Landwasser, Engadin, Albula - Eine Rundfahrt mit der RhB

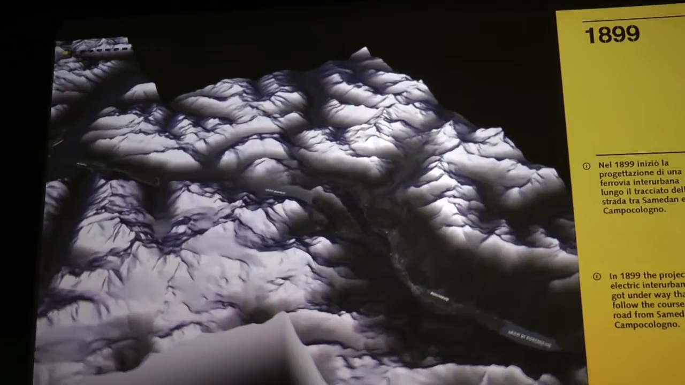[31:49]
1899 begann die Projektierung einer Überlandbahn, die dem Straßenverlauf von Samaden nach Campo Cologno folgt.